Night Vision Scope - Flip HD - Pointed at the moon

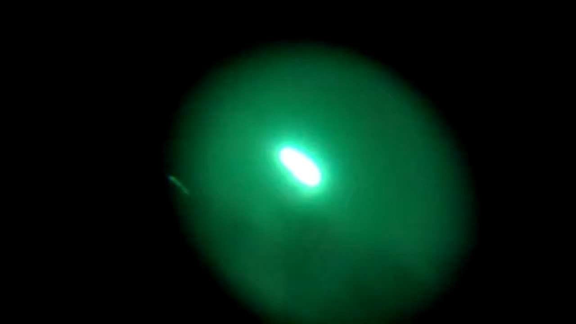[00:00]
This is a crescent moon. That was a plane flying by. I love the sound. I thought we got another one flying over my head. Sorry about moving. I had to look up. Trying to test out the night vision with the moon. I was out here getting the paper and saw the crescent moon and I was like, Ooh,